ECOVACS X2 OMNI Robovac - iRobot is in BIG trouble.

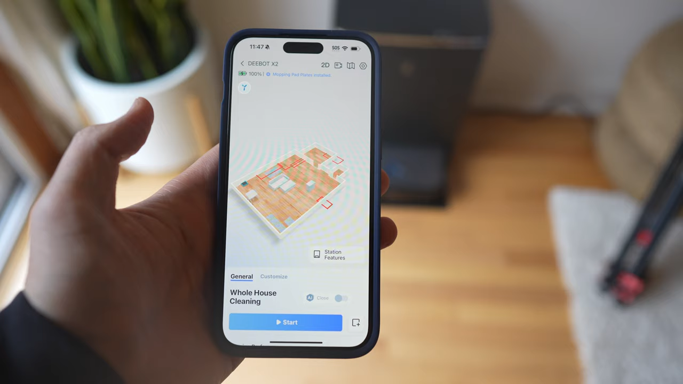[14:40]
So this is a 3D map, and it's not the most accurate, but it's relatively accurate.
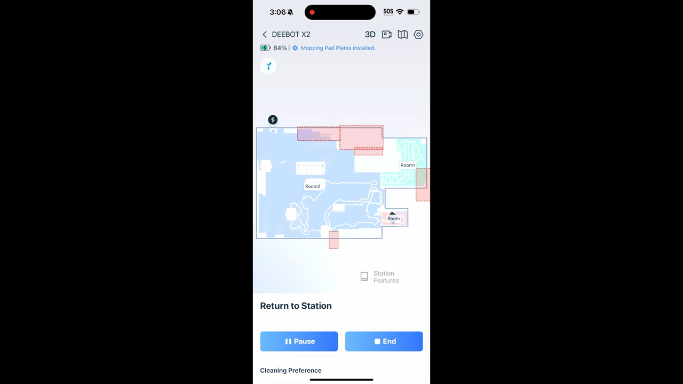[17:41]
It's just the layout of the area is different. And I tried this on multiple floors and I noticed this as well.